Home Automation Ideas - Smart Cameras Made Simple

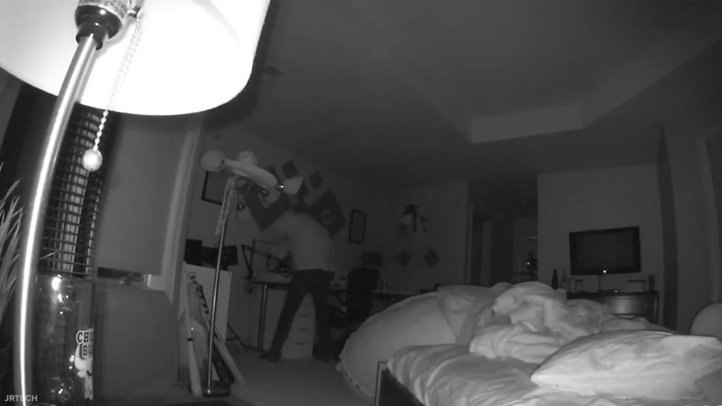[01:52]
as well as zoom in and track them while they're in the picture.